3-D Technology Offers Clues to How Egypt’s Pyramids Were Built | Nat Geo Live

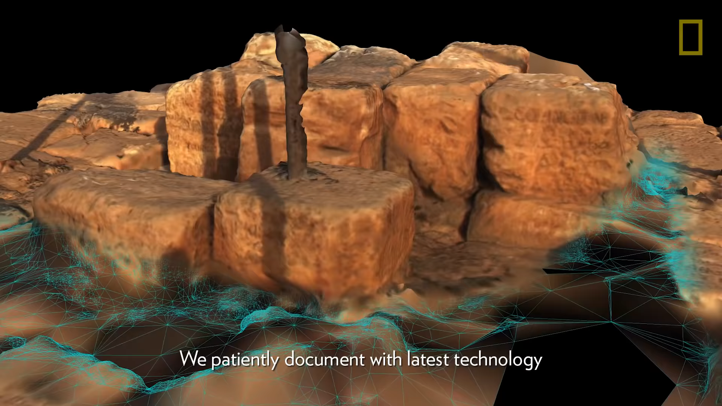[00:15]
We patiently document with latest technology the construction technique of pyramids.
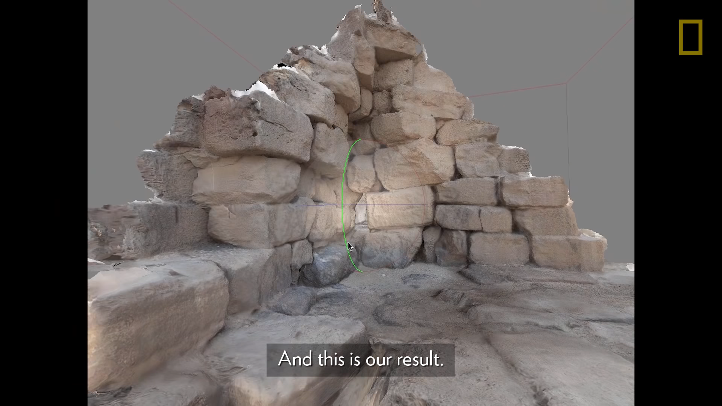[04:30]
And this is our result. So this is the first recording of these areas.
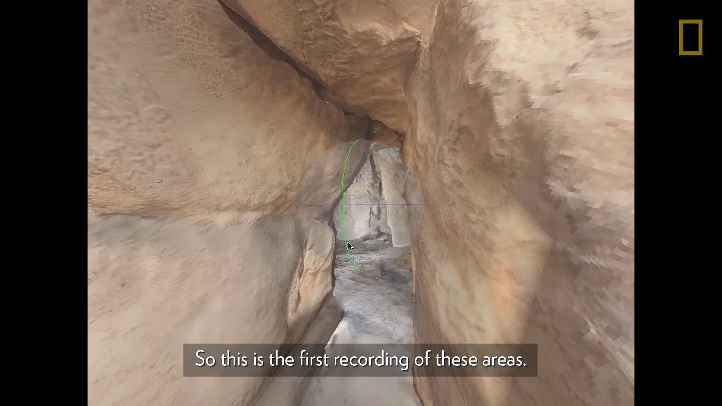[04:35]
So let's compare our data with previous theories.
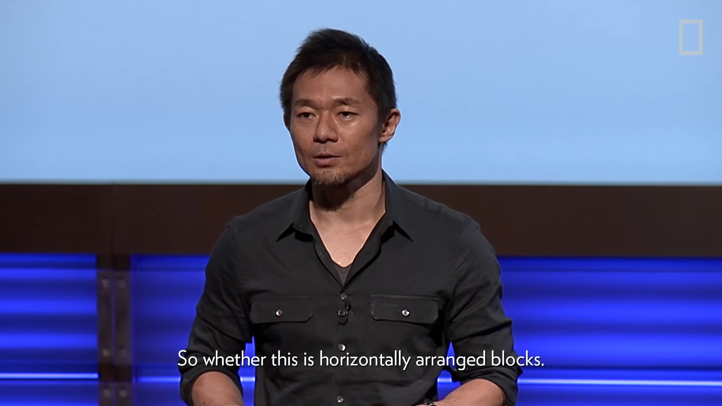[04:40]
So whether this is horizontally arranged block or stepped core or layer. So this is an orthophotographic section produced from our 3D data.
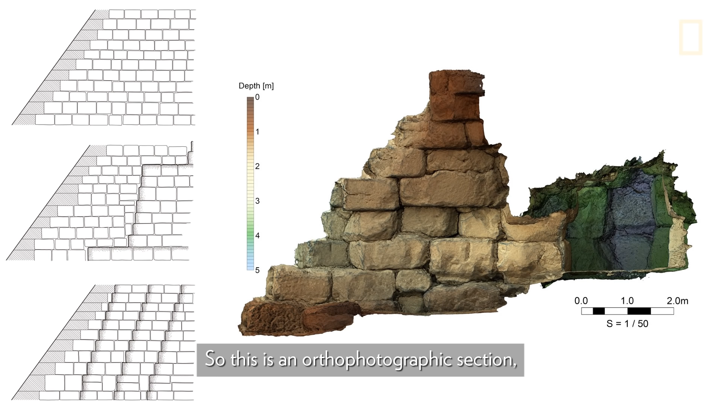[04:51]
As you can see here, it shows totally different structure.
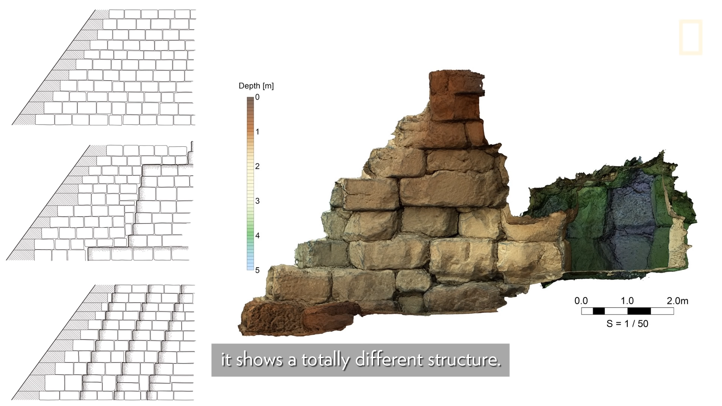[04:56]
And you may wonder what this, you know, the cave like.
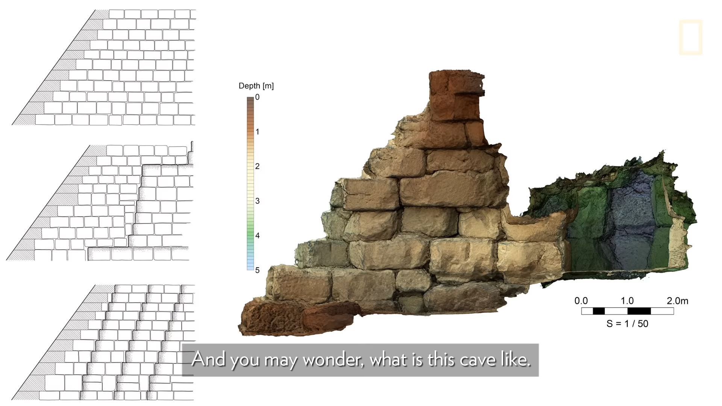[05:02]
So I presume this is a place ancient Egyptians used for packing in filling of sand and also debris.
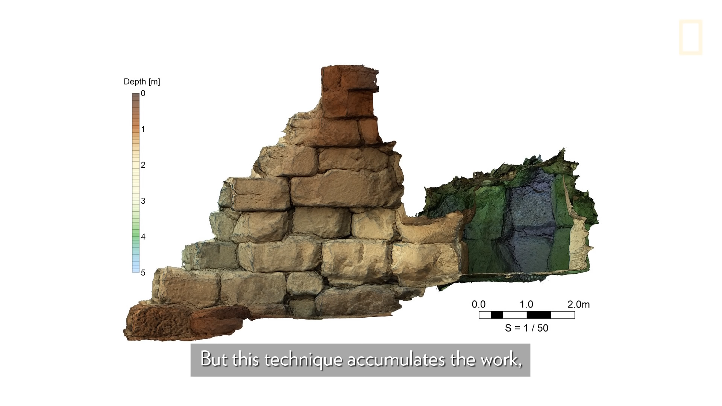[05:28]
But this technique accumulates the walk in remarkably economical way.
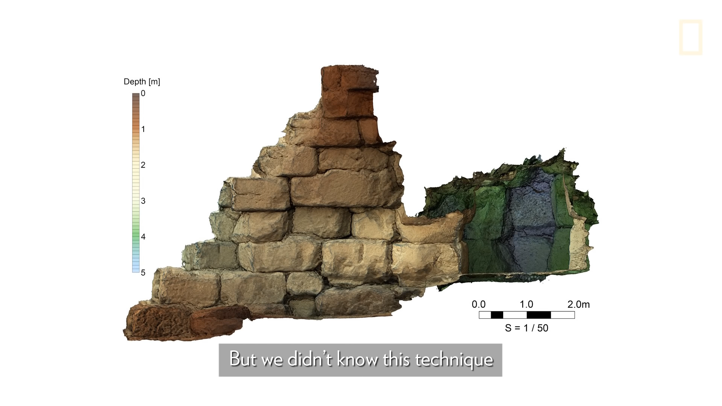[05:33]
But we didn't know this technique actually applied in the Old Kingdom pyramids. Probably this is the first one.
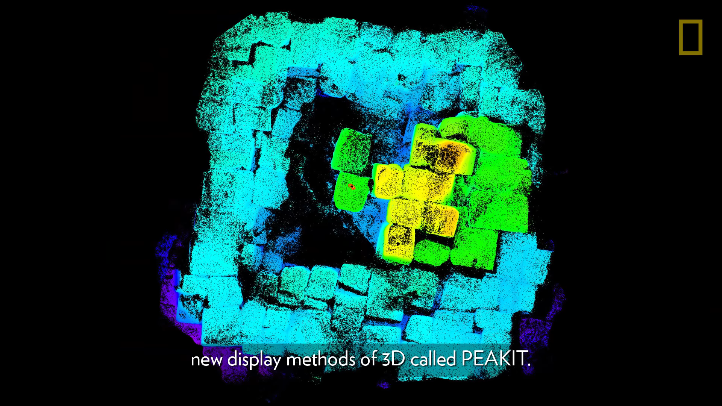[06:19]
So this is a color distance map.
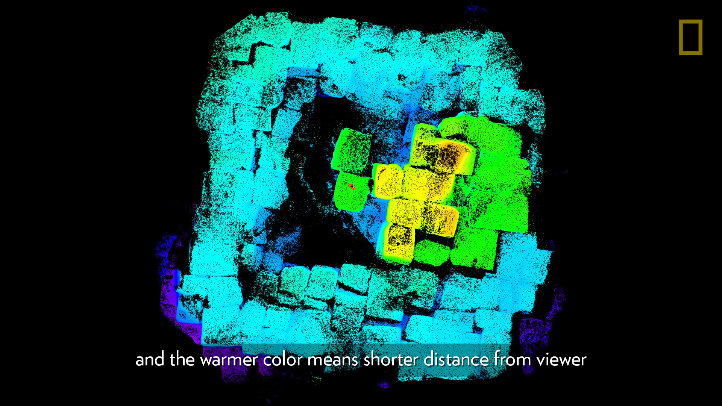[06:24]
And warmer color means shorter distance from viewer. And cooler color means longer distance.